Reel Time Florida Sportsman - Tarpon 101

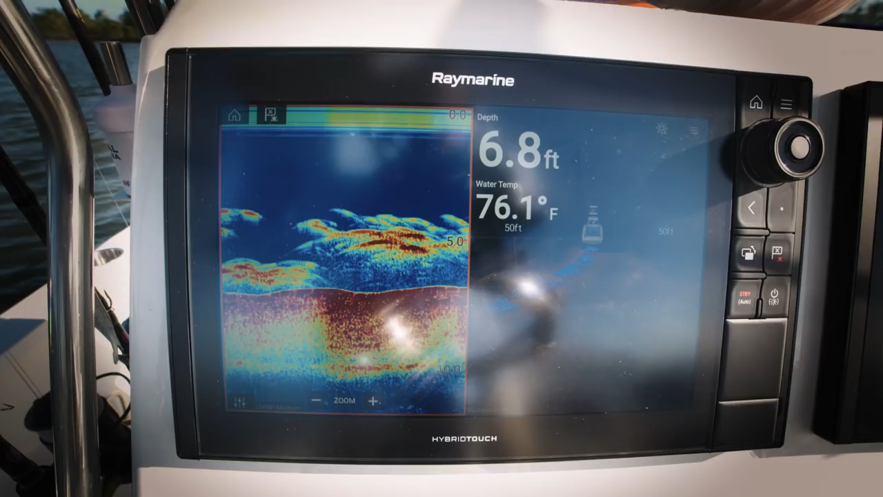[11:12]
On screen: depth 6.8 ft, water 76.1°F
You want to know that they're in an area, whether they're rolling or whether they're busting the surface or where you see bait schools or you're marking them on the side vision.
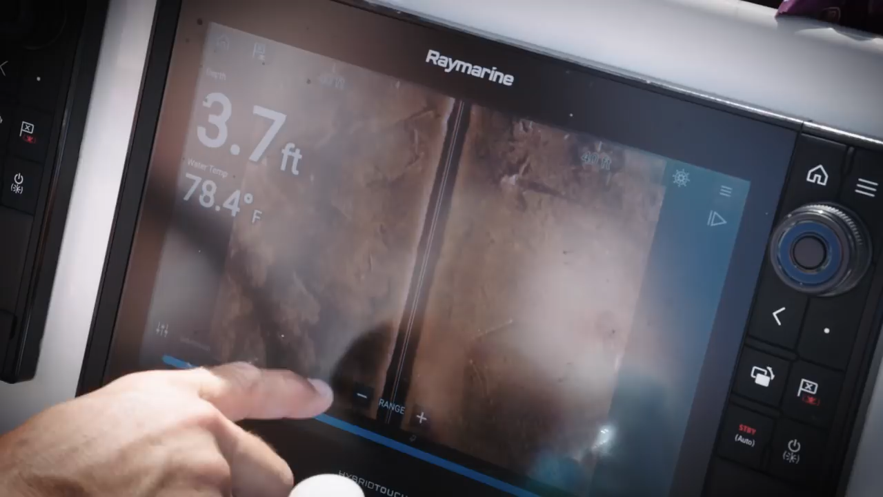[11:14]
On screen: depth 3.7 ft, water 78.4°F
You wanna have that knowledge that they're there. Once you know they're in a certain area,
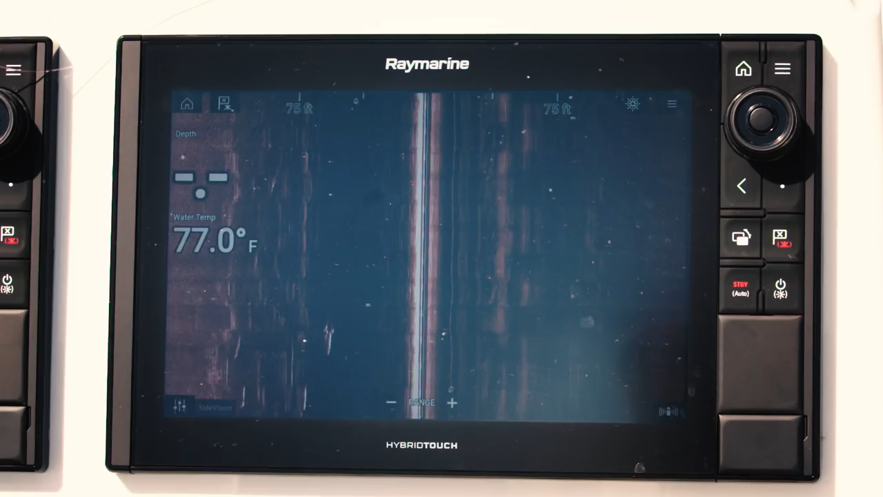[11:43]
On screen: water 77.0°F
Just found a little ball of fish came up. We're marking them on the rain marine.